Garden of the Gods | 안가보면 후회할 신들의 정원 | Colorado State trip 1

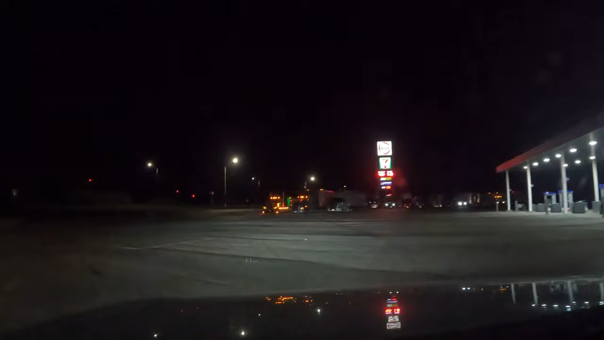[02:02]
어, 여기 트럭들도 자고 있는, 쉬고 있는 트럭들이 꽤 많이 있네요. 제대로 한번 놀아보겠다는 의지인 듯 한데, 잘 될지 모르겠습니다.
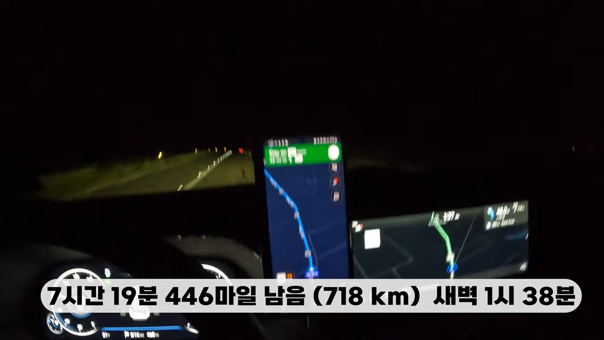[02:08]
37분이면 남은 시간은 7시간 19분 남았습니다.
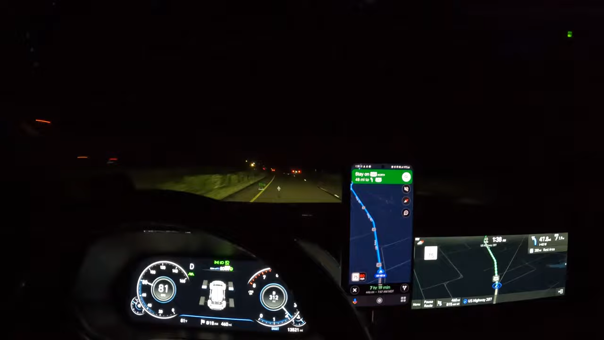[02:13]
지금 3시 51분이고요. 2, 3시간 좀 자다가 다시 출발하려고 휴게소에 자리를 잡았습니다.